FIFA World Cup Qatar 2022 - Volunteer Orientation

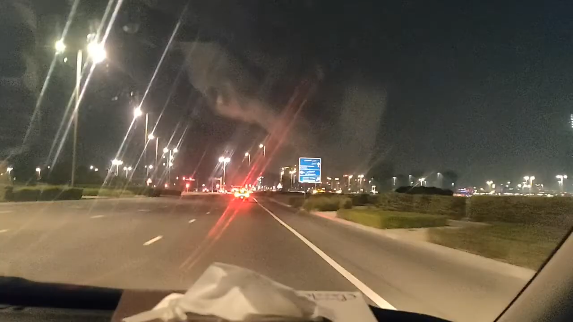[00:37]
Finding our way to LaSalle Stadium was a struggle because
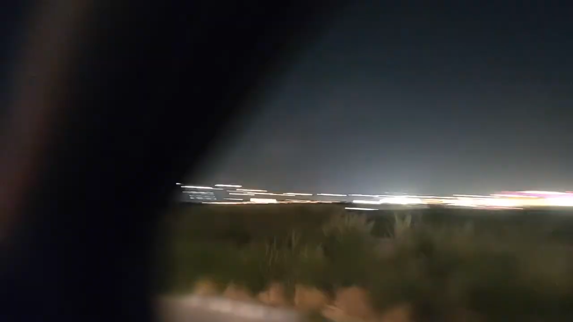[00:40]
every road we followed on Google Maps led to a dead end.
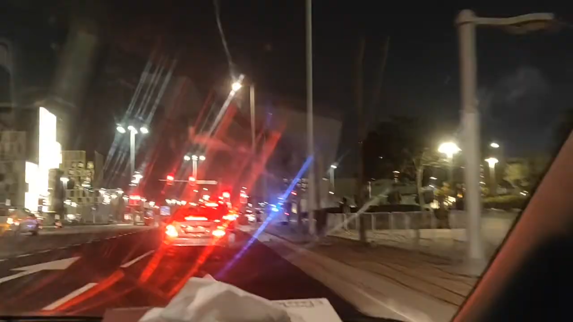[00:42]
So after a few failed attempts we just followed a few cars in front of us
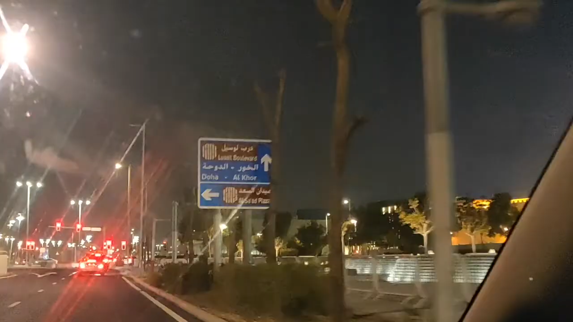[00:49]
and the road signs to reach the parking lot of the stadium.